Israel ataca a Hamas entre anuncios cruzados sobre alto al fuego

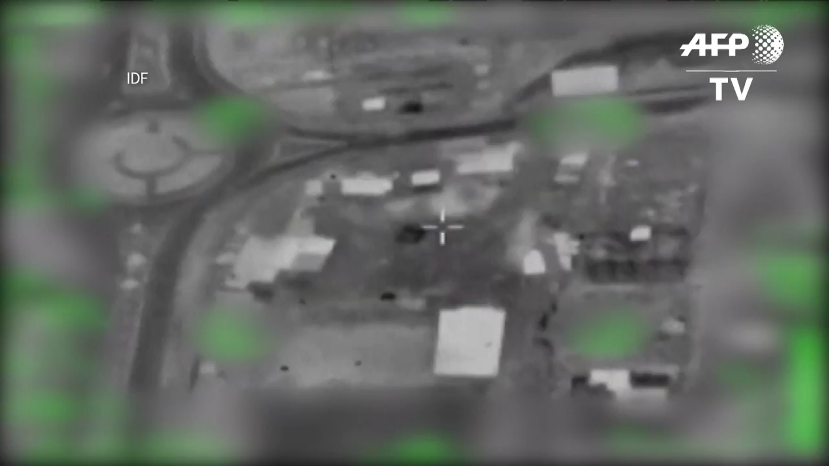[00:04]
El ejército israelí atacó en la noche
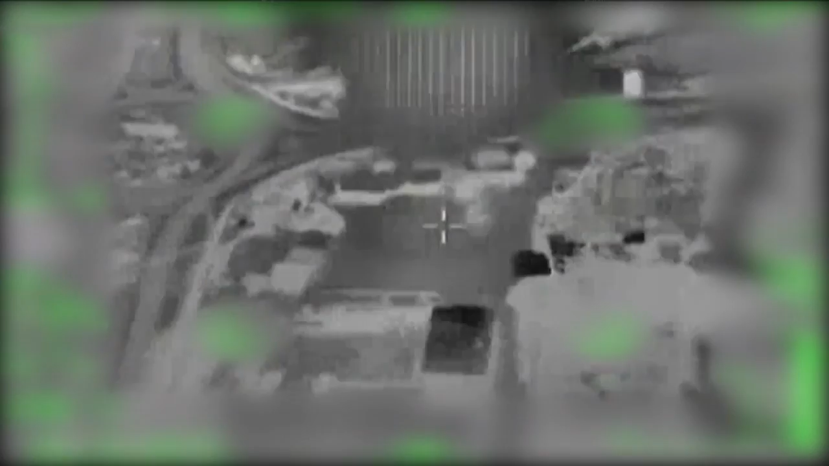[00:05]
del martes 25 nuevas posiciones militares de Hamas en la franja de Gaza.